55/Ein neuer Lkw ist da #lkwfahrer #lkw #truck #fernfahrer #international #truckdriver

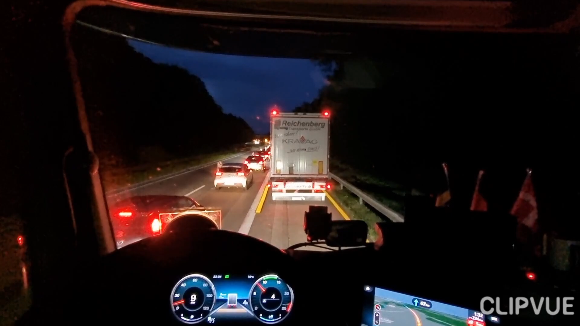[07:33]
Heute ist der 16.07. Und ich bin auf dem Weg nach Kopenhagen und danach nach Helsingborg. Ja, hier ist eine Baustelle in der Baustelle. Hier geht es gleich alles auf die rechte Spur rüber. Und deswegen staut es sich hier. Ja, so sieht das aus. Oh, mal sehen, wie das so weitergeht. Ob dann die Brücke in Hamburg wieder dicht ist oder ob es dann heute mal darüber läuft.